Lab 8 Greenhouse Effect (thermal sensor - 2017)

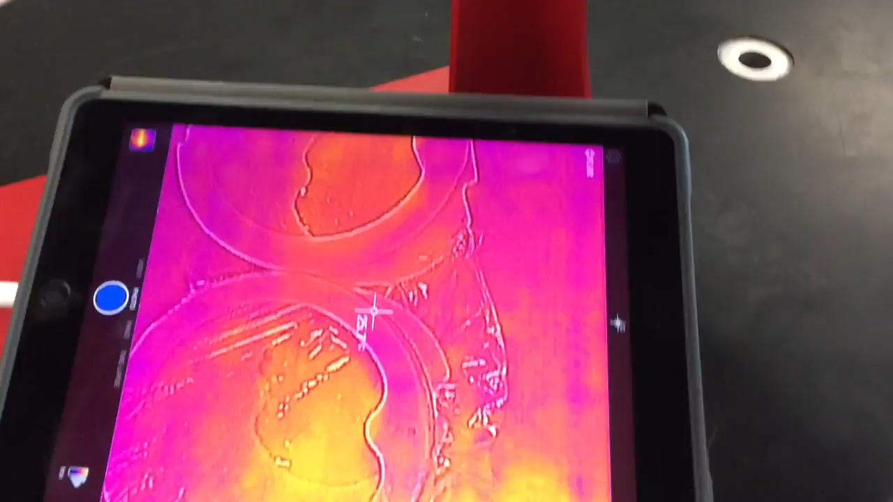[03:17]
So I'm going to try to center. It looks pretty good.
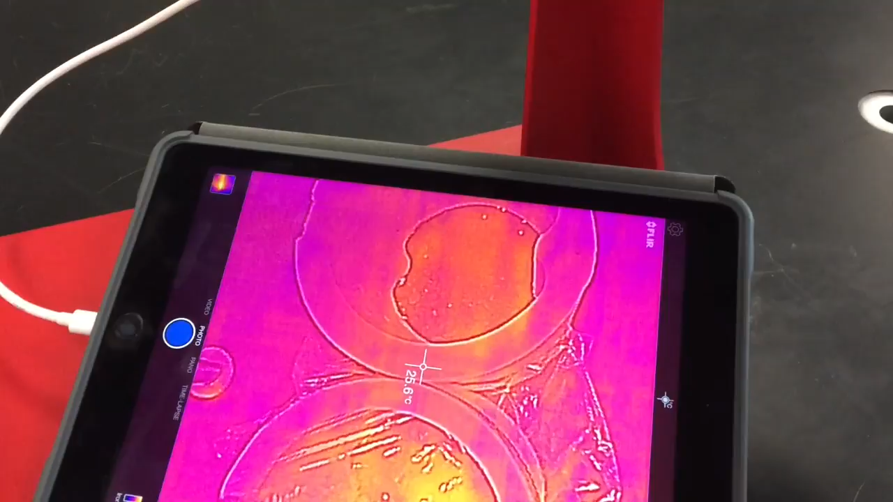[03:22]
I'll just center the thermometer or the temperature cursor between them there. All right, and then before I take my image, I'm going to make sure that I toggle on the calibrate screen.
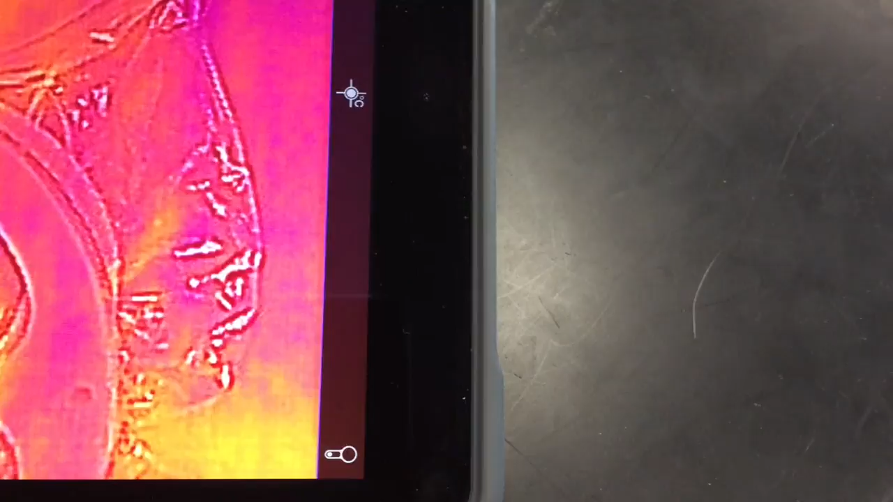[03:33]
All right, then if I'm all set to go, I'm going to take the initial photo.
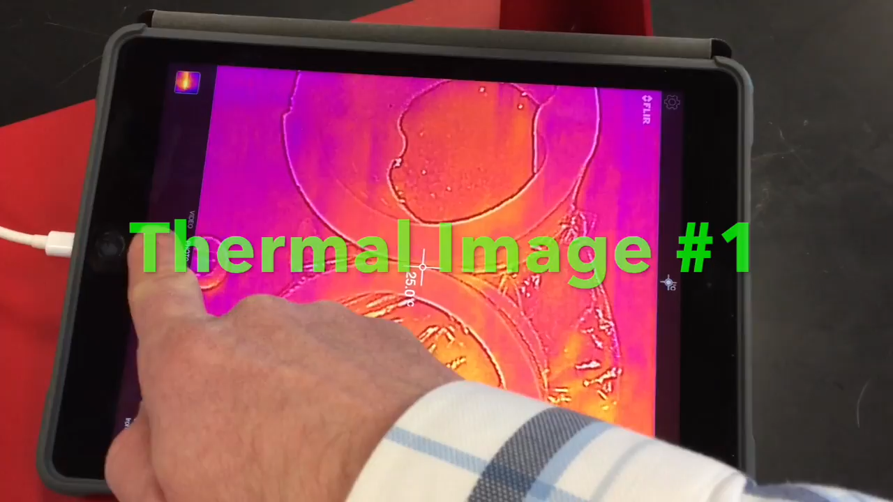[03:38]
And I can get the starting and temperatures for each of the conditions,
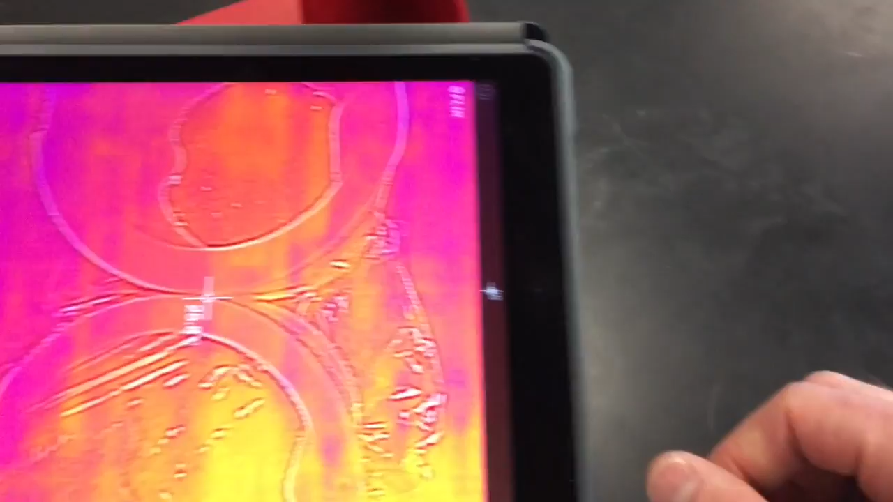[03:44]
again, by clicking on the picture that I just took.
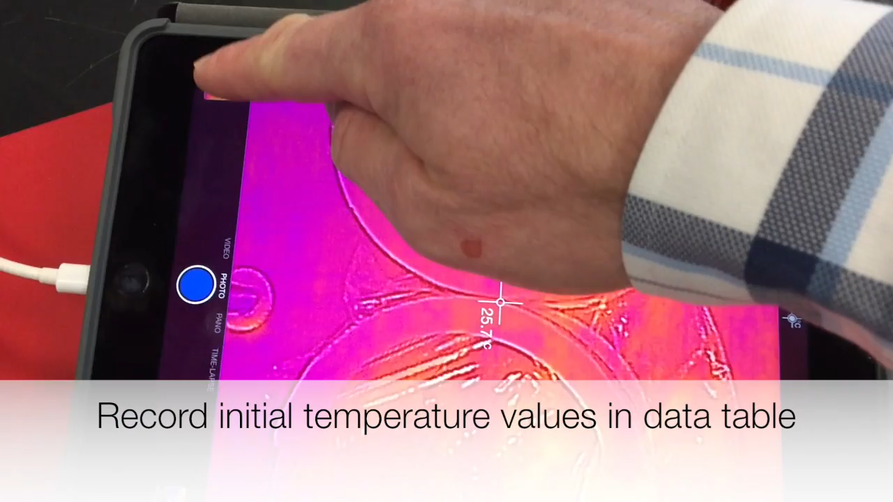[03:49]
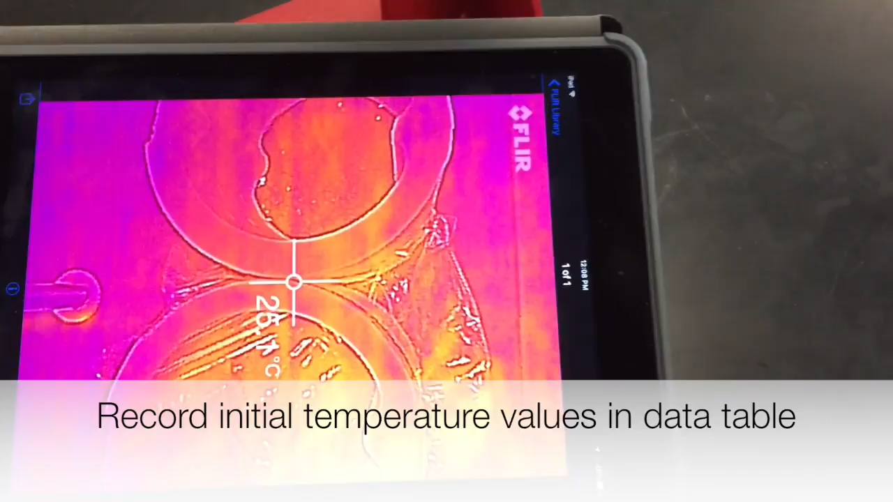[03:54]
I'm going to it, clicking edit, selecting edit.
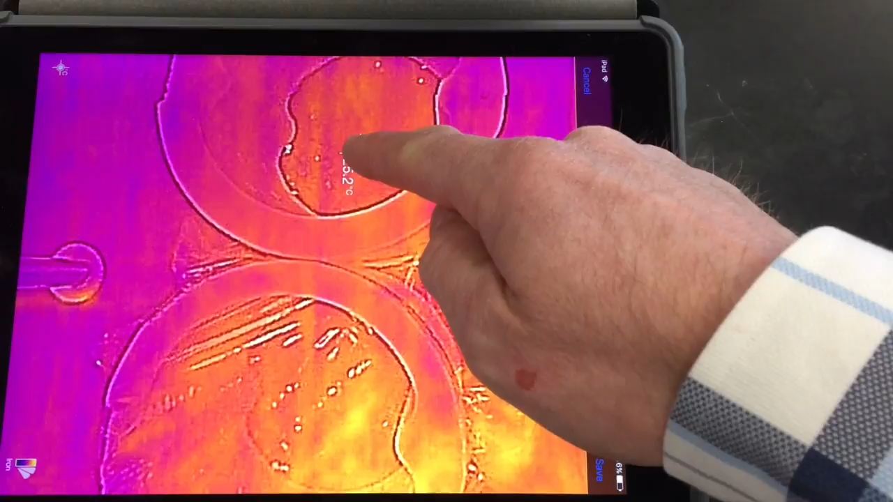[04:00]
And then these should be the same because I haven't started really yet. So looks like it's about 25.4, 25.2.